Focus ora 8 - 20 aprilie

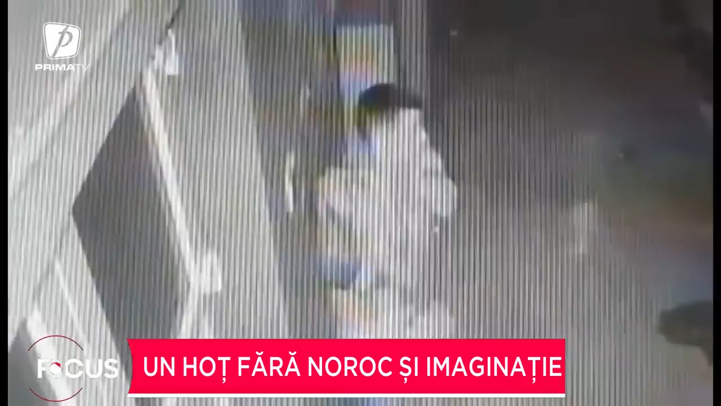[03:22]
Iată imaginile. Individul s-a chinuit minute bune să deschidă ușa, însă nu a reușit. După ce și-a aprins o țigară, a încercat din nou. Nu a reușit, atunci a observat camera de supraveghere care îi urmărea fiecare mișcare.